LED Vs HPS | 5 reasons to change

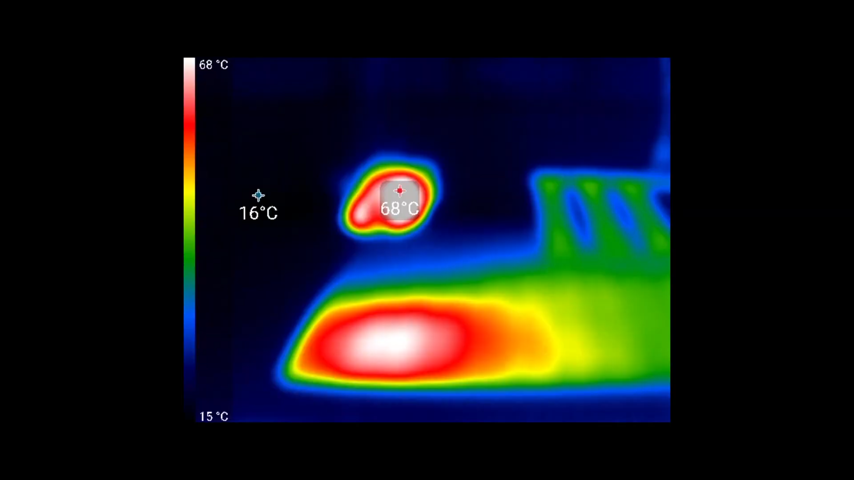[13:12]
On screen: scale top 68°C, scale bottom 15°C
in the form of infrared as you can see from the thermal imaging camera the surface underneath the HPS and that would be your leaves your plant canopy will run very hot and be one be a lot warmer than the rest of the room even in terms of heat
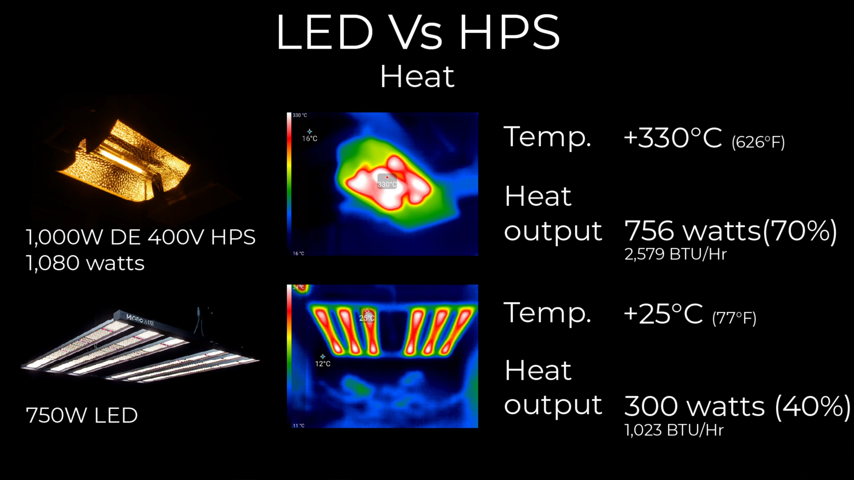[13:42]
output the thousand watt double ended HPS now puts about 756 watts or two and a half thousand BTUs per hour the LED outputs only about 300 watts or a thousand twenty three BTUs per hour so it's the HPS like for like in terms of power output will be outputting away two and a half times as much heat what I would say to growers
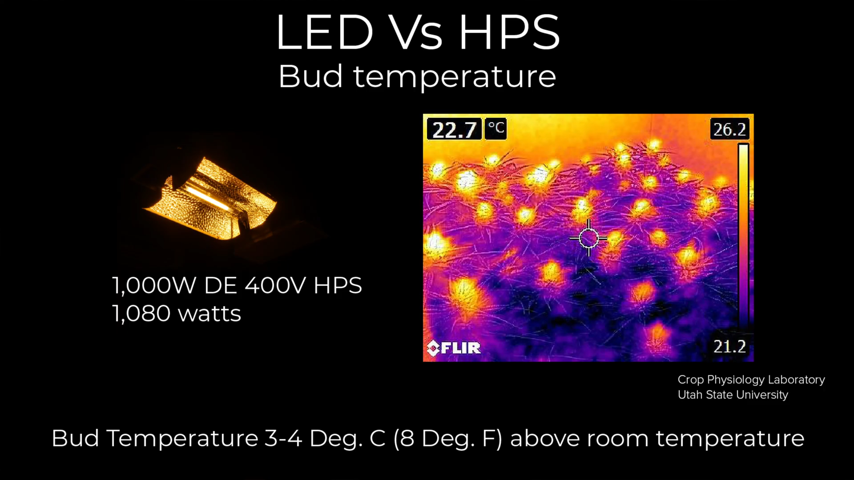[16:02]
On screen: spot 22.7°C
if you're using HPS it radiates a lot of heat you'll be heating up the top of the canopy that's where all the best buds are and they will be at significantly higher temperature the rest of your grow room these graphs of studies again